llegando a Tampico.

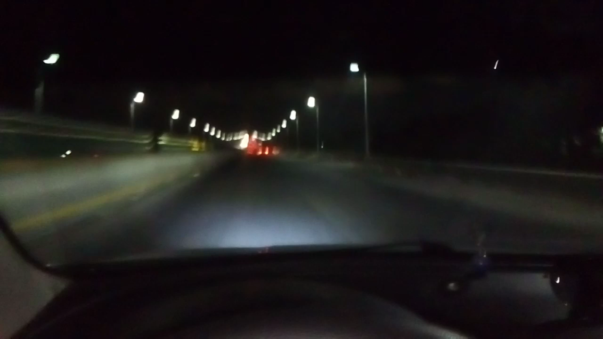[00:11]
Salí de ahí con Javier como a las 6, 6.18, por ahí salí. Y ya son las 8.26, 8.25, aquí está el puente Tampico. Ya primo, refinería por allá, los naranjados que te ve.